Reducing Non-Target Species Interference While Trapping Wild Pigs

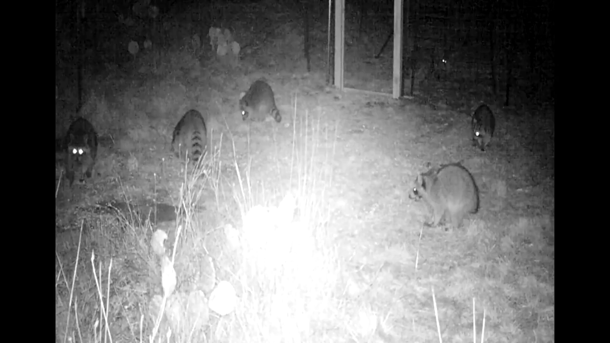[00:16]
However, interference from species such as raccoons, deer, livestock,
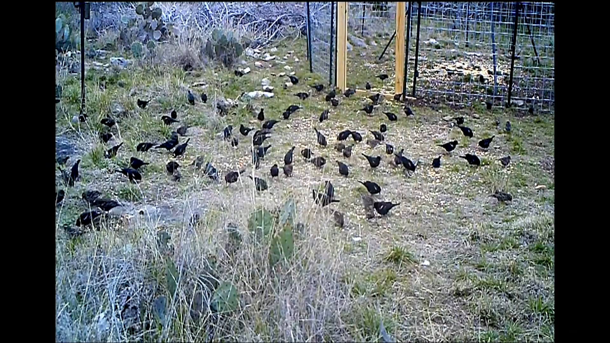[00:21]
and others can present real problems when attempting to trap or snare wild pigs.
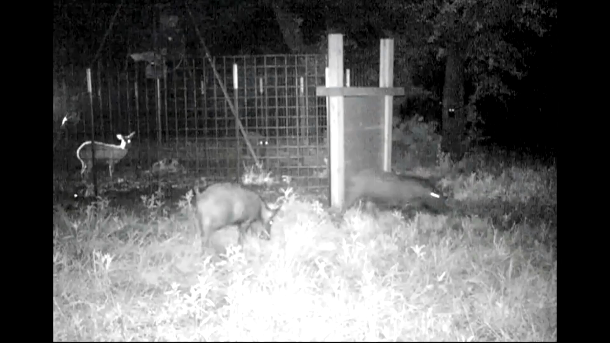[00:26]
Non-target species have the potential to significantly increase the effort and expense involved
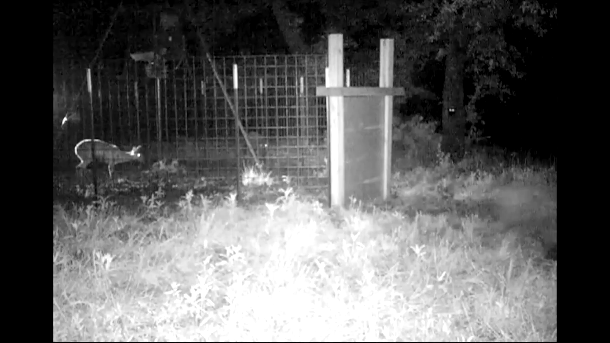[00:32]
and one of the most common questions we are asked is how to reduce these impacts. Negative impacts associated with non-target species include bait consumption,
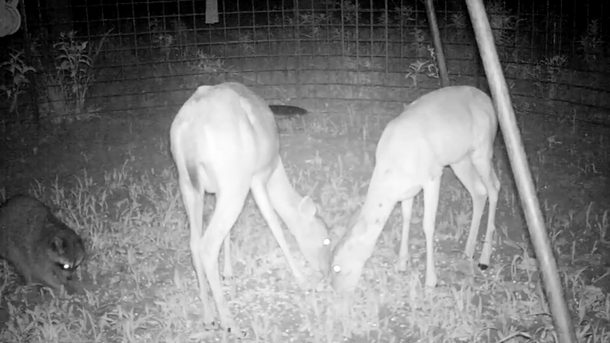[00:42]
premature trap activation, trap damage, potential injury to the non-target animal, and others.